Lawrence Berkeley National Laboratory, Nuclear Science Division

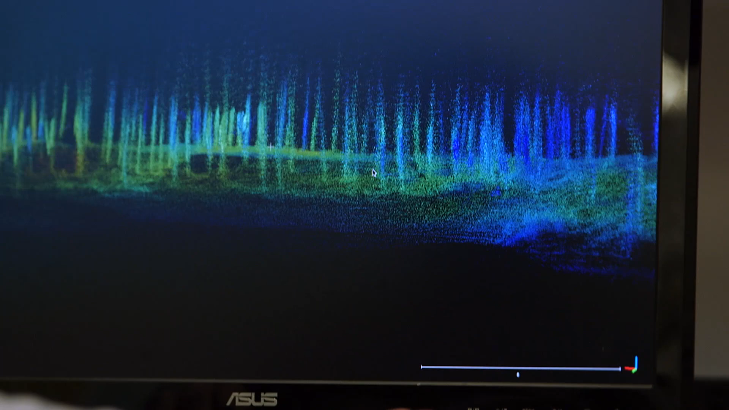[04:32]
We can precisely find hot spots, we can map large areas, we can track how the contamination changes over time.
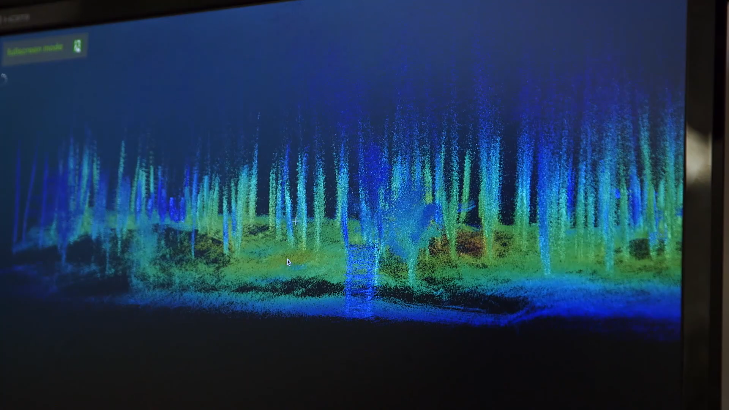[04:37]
So if people move back and they want to be certain that the radiation is not moving into the area that they're living in,